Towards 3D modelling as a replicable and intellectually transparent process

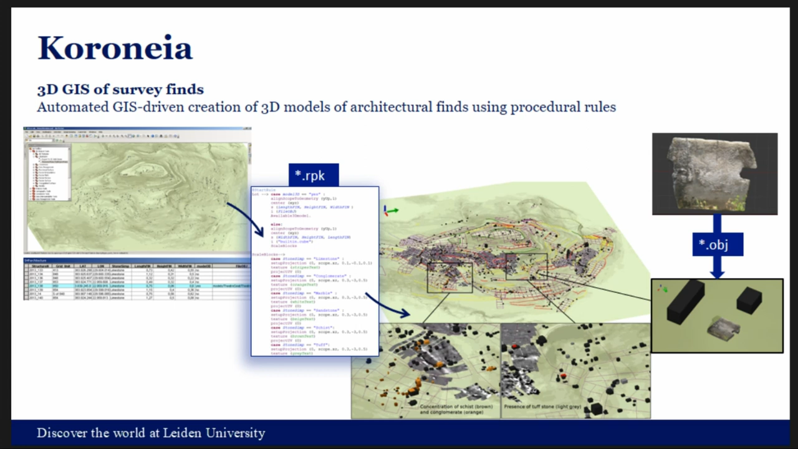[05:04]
3d models of some sort of special finds this we think it's a it's a theater seat we still not sure about that but then the the rule automatically place places the this 3d model on top on the location and substitute the GPS GPS points with that and the second
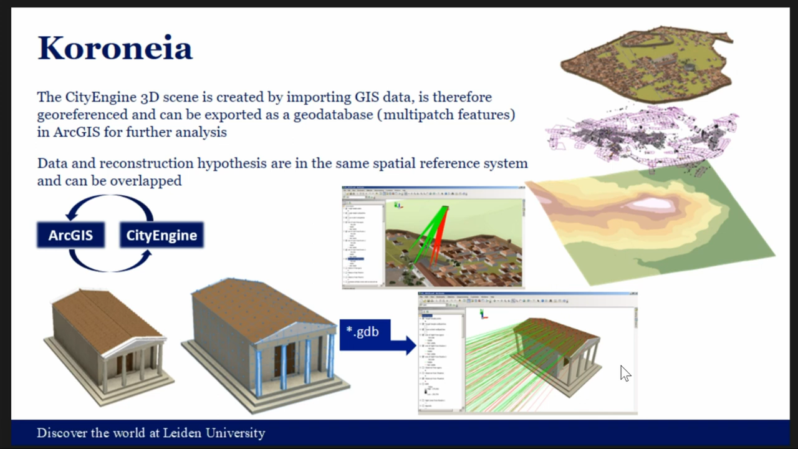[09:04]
also a way to keep track of what kind of reconstruction you're making and based on which kind of data so it's also part of this uh sort of intellectual transparency that i was trying to develop also with this uh workflow and then uh talking about also the export possibility of this scene uh